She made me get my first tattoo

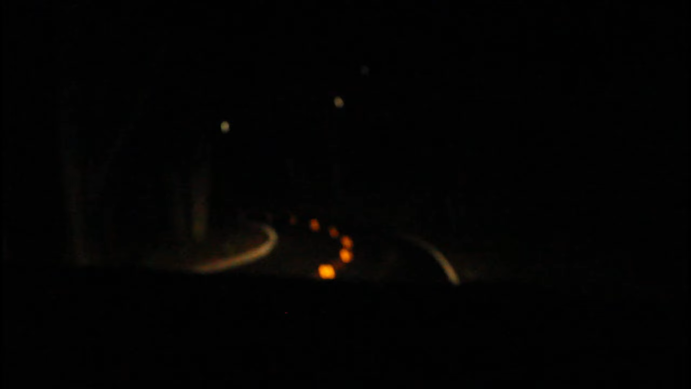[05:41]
Caitlin wanted to drive my car, and then she said where we're going is a surprise. Look at the road. Oh, there's a white van at the end of it. That's great. Okay. No, that's not the end, Trevor. This is halfway through.